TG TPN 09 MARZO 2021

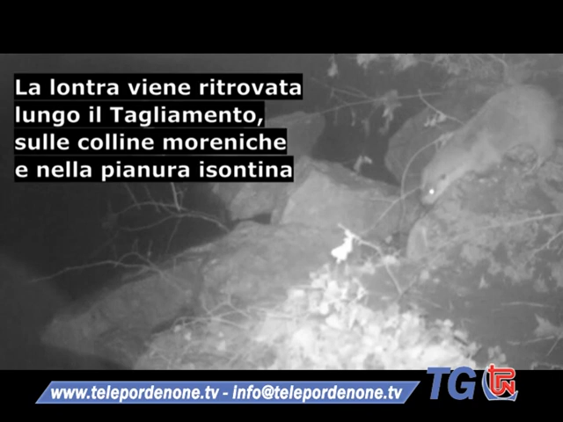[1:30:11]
aggiunti anche altri sopralluoghi in oltre 150 ponti e altri punti specifici dove risulta più facile trovare la marcatura di questa specie
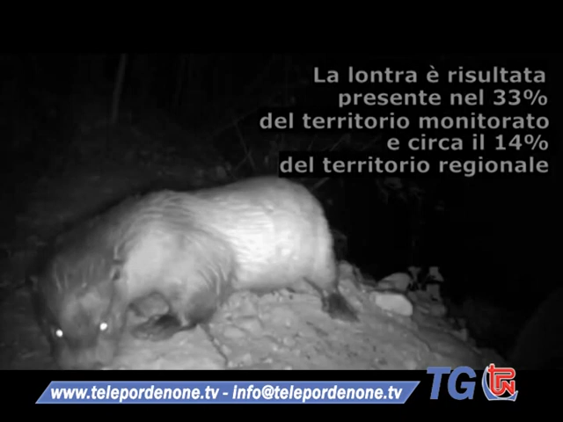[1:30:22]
infine sono state posizionate fotocamere infrarossi ben 16 quadranti sui 48 monitorati sono risultati
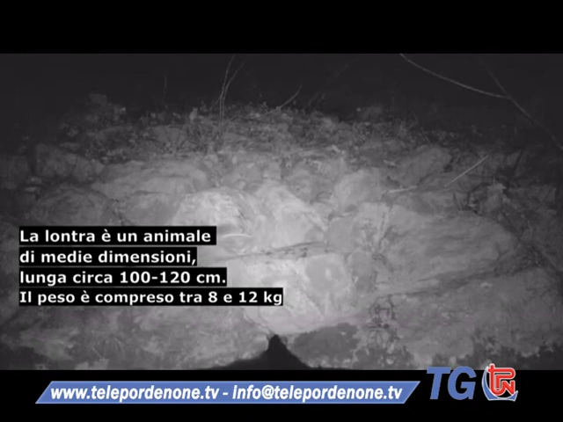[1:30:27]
positivi ossia con presenza della specie pari a oltre il 30% del territorio